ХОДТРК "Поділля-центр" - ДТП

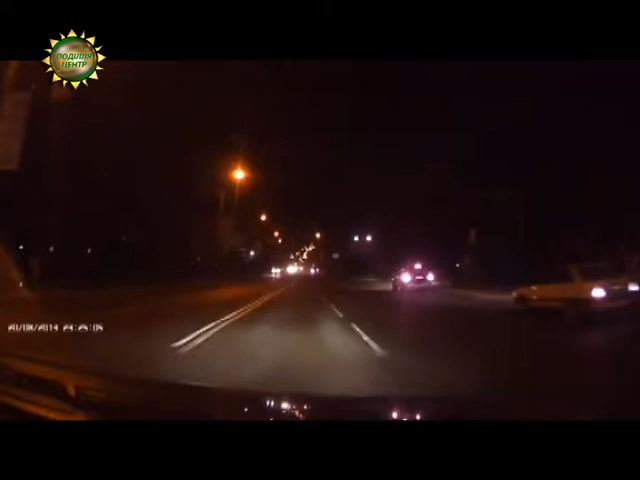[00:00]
Хмельницький, 15 березня, перша година ночі. Правоохоронці патрулюють місто. На порожній дорозі порушник. Автомобіль Hyundai Sonata на червоне перетинає перехрестя.